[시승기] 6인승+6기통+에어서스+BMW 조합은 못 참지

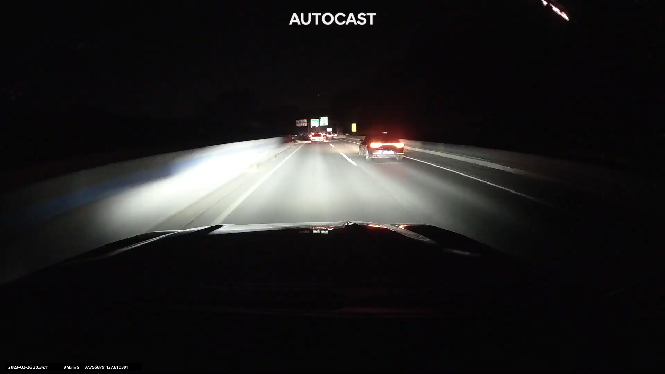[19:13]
이거는 제가 블랙박스 영상 중에 일부 좀 보여드릴게요 이 영상들 보시면은 이 차의 헤드라이트가 어떻게 변하는지를 좀 알 수 있어요 헤드라이트가 좌우로 이렇게 공간을 나눠서 비춰주는 건 이미 알고 있잖아요 그런 기능들이 들어가 있는데 근데 이 차의 라이트들은 굉장히 부드럽게 자연스럽게 켜졌다 꺼졌다가 돼요 그러니까 갑자기 탁 들어왔다 탁 꺼지는 그런 방식이 아니라 자연스럽게 비춰주는 범위를 넓혔다가 좁혔다가 이렇게